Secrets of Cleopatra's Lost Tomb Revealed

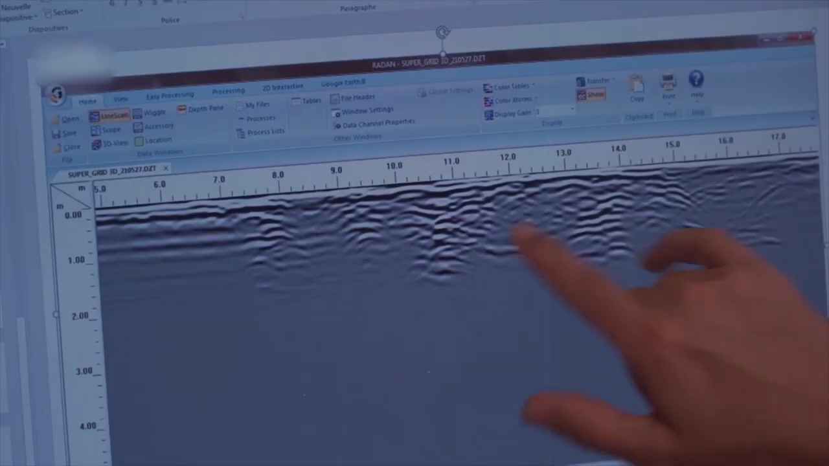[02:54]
allowing archaeologists to create images of subsurface structures, voids, or chambers without disturbing the ground.